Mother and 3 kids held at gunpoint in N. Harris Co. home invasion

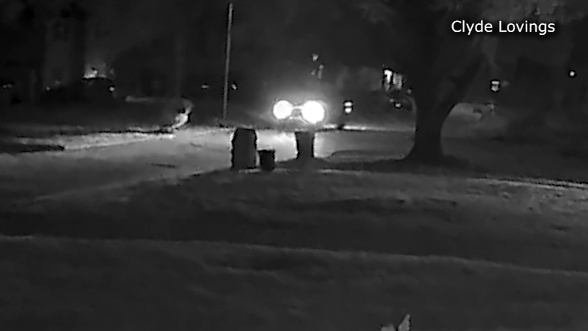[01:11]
And so, that neighbor's name is Clyde Lovings. He lives on Tucumcari Drive, and his video does show a truck.
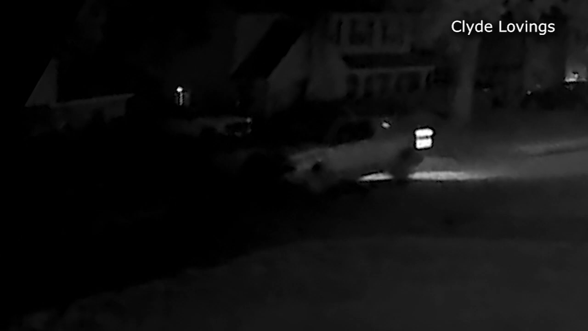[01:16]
You can see here pull up on the street. It parks, and then it turns off its headlights.
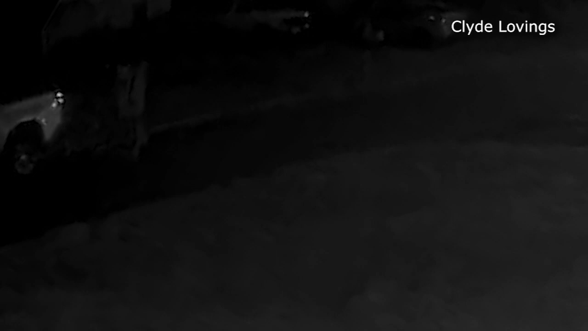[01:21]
Well, then three men get out of the truck and go towards the neighbor's house and inside the mom and her three kids.
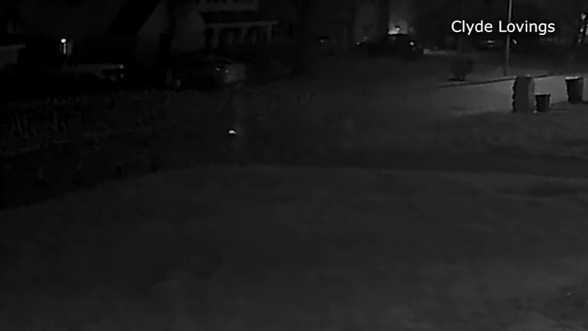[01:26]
So, these suspects apparently bashed in a back door and got inside the house.
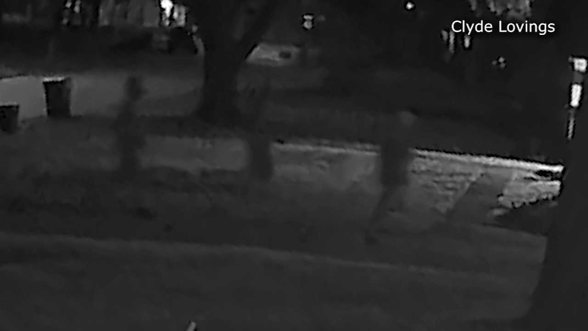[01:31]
So, the mom then panicked and ran to hide with all the kids up in the attic. Well, the mom then called Clyde, the neighbor, just, you know, freaking out, telling him that she was hiding from these people in the home. So, meanwhile, Clyde's wife had already dialed 911, telling deputies to get to the house immediately. So, the woman on the phone was then heard screaming when the suspects found the family hiding. And Clyde says he heard a man yelling, where's the money? And then also threatening to kill her. And so, the woman says the family was forced downstairs.
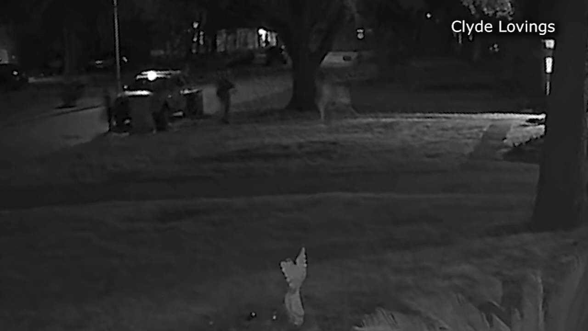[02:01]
The mom says her family was forced downstairs, and the suspects started to search the home. That's when they managed to get away and run out of the house. So, Clyde's video does show the family escaping out the front door as a constable deputy arrives.